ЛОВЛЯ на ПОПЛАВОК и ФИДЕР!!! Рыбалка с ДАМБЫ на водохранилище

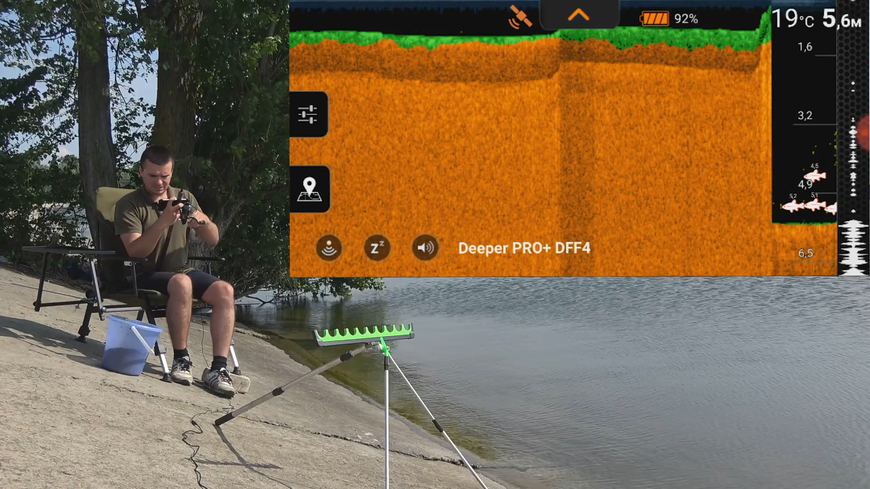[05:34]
On screen: water 19°C
Вот, на этом участке, где я бросил, есть рыбка, нам показывают наш с вами эхолот.
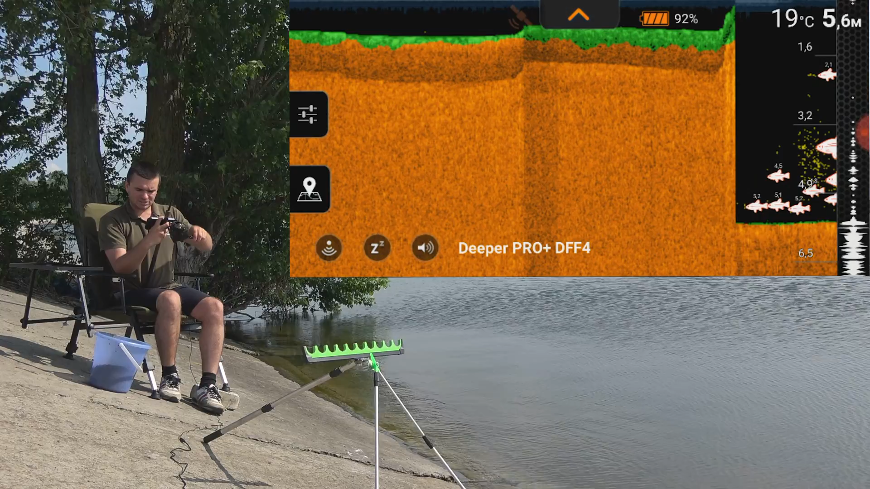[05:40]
On screen: depth 5.6 m, water 19°C
И наша задача пробить дно. В этом месте рыбы очень много. Я вот вижу, прям там, прям очень большая стая рыбы. Вы видите, 5,6 метров, там просто ее кишит на глубине 5,5. Но рыбка не круглая. Сразу, не крупная, а не круглая. Сразу можно для себя сделать перспективное место, взять, так сказать, и заклипсоваться на этом месте по эхолоту. Это будет первая клипсовка. То есть, я делаю просто клипсу. Есть.
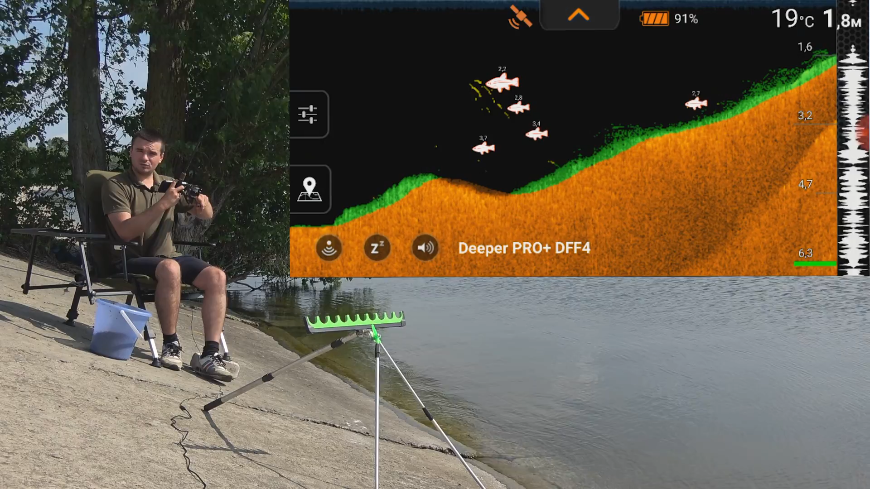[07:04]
On screen: depth 1.8 m, water 19°C
Раз, переход, два перехода. И тут рыба крупнее. И уже когда мы начинаем доводить до самого берега, здесь показывается еще рыба. То есть, рельеф, как вы видите, в этом месте очень интересный. Тут можно сказать два перехода с бугорком.
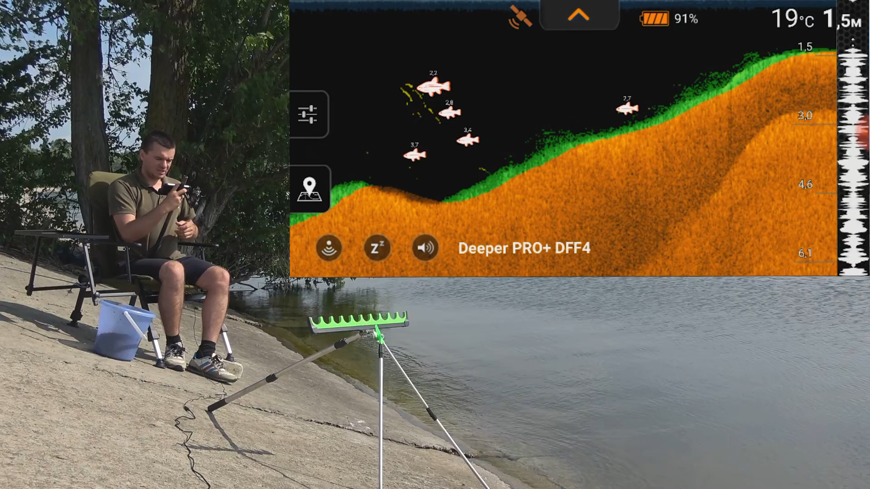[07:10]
On screen: water 19°C
Нужно сесть либо под первым переходом, где я заклипсовался, либо за вторым переходом вот здесь вот. Понимаете, вот в чем дело. Поэтому можно сейчас сделать еще один заброс, сделать вторую клипсу на вот этом втором переходе.
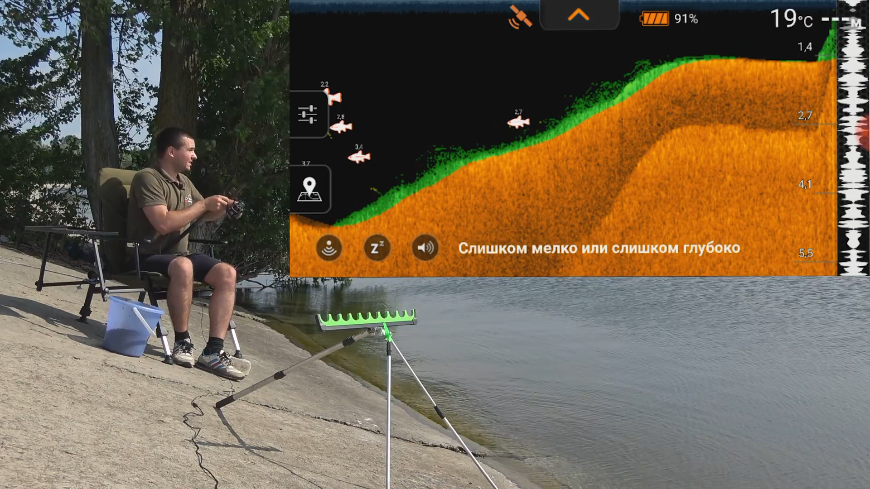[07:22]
On screen: water 19°C
Кормить можно тот и тот, отмерять расстояние по оборотам катушки. В принципе, ничего в этом сложного абсолютно нету. И понять для себя, где лучше будет клевать. Закормить можно даже, ну грубо говоря, две точки. Будет отлично. Вот опять мы сделали заброс. Есть рыба в этом месте, вот есть она в количестве. Поэтому если мы сейчас пробьемся маркерным грузом, чтобы так себя отгородить от всех зацепов подводных камней, водорослей, растительности, чтобы точно попадать в хорошее место.
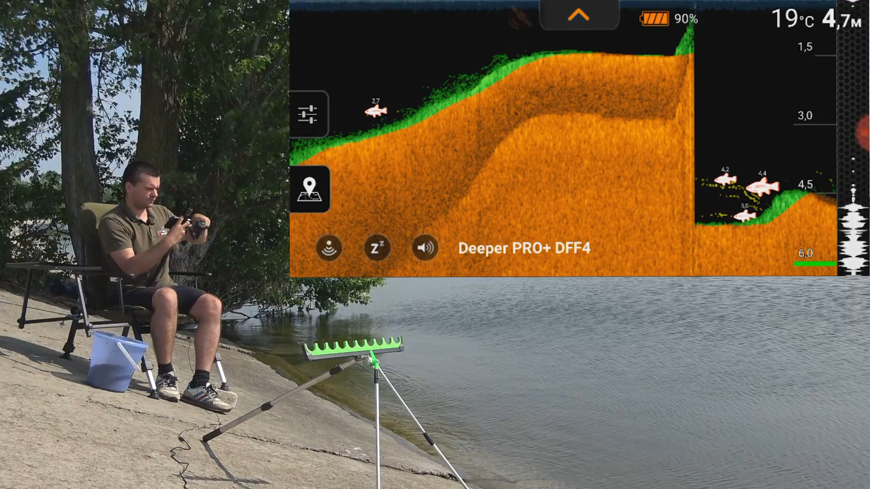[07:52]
On screen: depth 4.7 m, water 19°C
Вот видите, это бровочка пошла. И вот этот участок, где опять стоит рыбка на глубине 4, вот 4,6 метров. Вот она здесь. Здесь в принципе тоже, как я сказал, можно сейчас поставить вторую клипсу. Ну что, сегодня в нашем арсенале есть двое приманок.